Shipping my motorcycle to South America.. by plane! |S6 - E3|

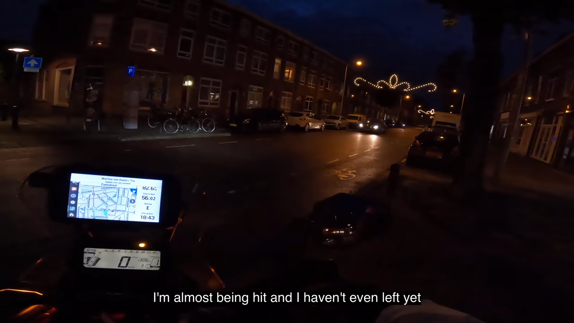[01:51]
So I immediately start off the new season with something that I rarely do and do not like which is riding in the dark It is about an hour ride to the ferry